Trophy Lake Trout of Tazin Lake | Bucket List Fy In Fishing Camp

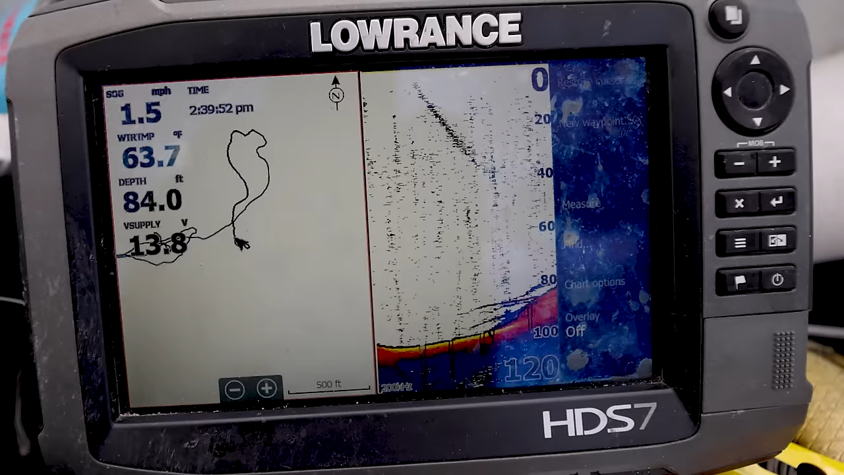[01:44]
On screen: depth 84.0 ft, water 63.7°F, speed 1.5 mph
Yeah, like they are like super fired up there. Yeah, like they're chasing us down.
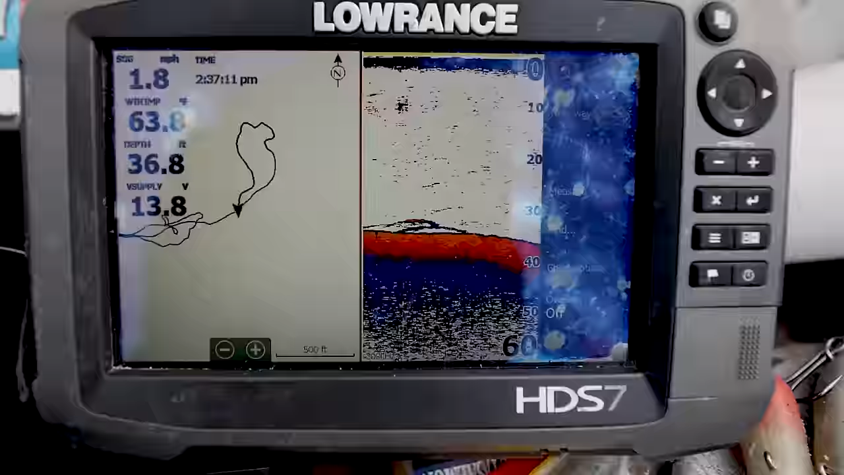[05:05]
On screen: depth 36.8 ft, speed 1.8 mph
We've got a bunch of 60 foot, 50 foot water out here.
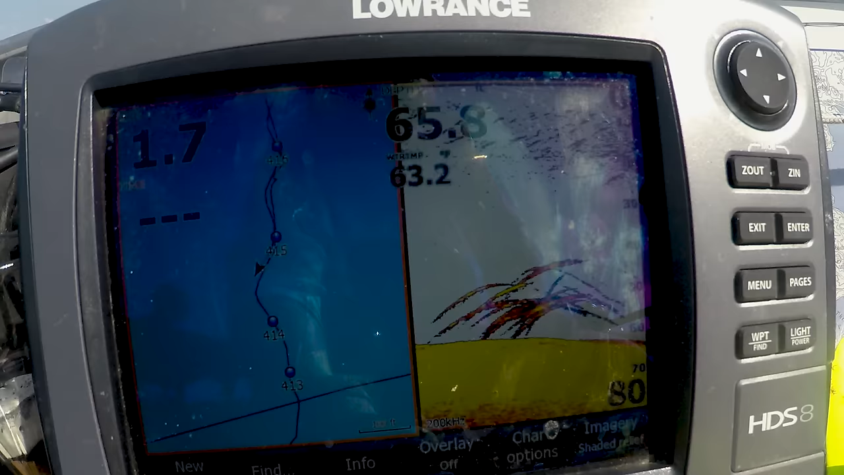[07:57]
mark fish, and then just drop right down on top of them. And vertically jigging lake trout, I mean, that's as fun as it gets.